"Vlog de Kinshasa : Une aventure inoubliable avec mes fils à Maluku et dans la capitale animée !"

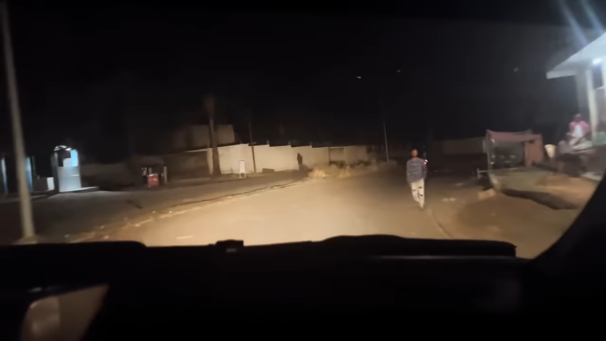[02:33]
Et vraiment, la route, elle était impeccable. C'était trop bien. Malgré qu'il faisait nuit, mais on est bien arrivé. Alors, c'était vraiment notre première fois et ça faisait vraiment bizarre. Ça faisait vraiment bizarre deux